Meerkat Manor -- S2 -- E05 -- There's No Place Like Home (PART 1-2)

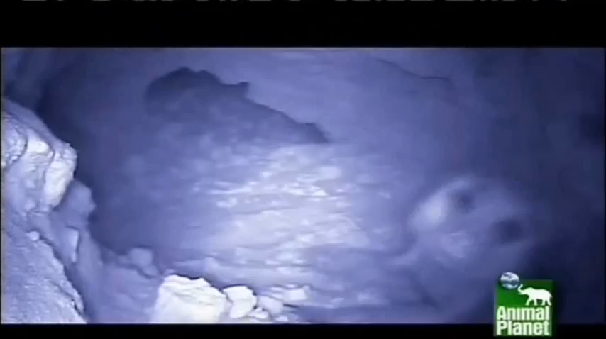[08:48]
The gang will be spending a cozy and warm night safe in each other's company.
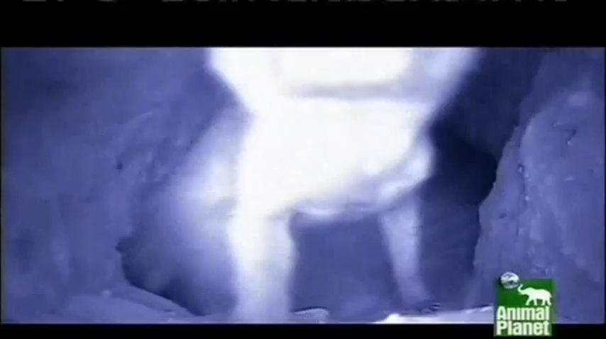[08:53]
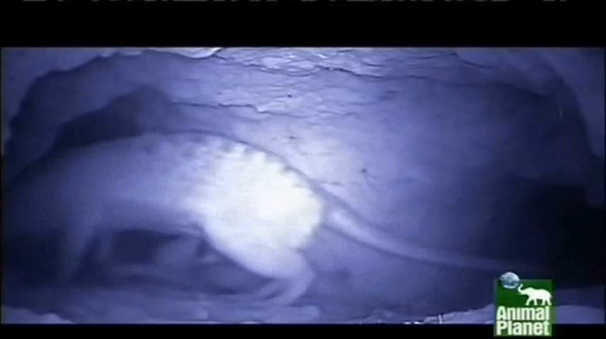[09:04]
As they begin to huddle together, Flower doesn't look herself. Her second litter of the year could well be born on this stormy night.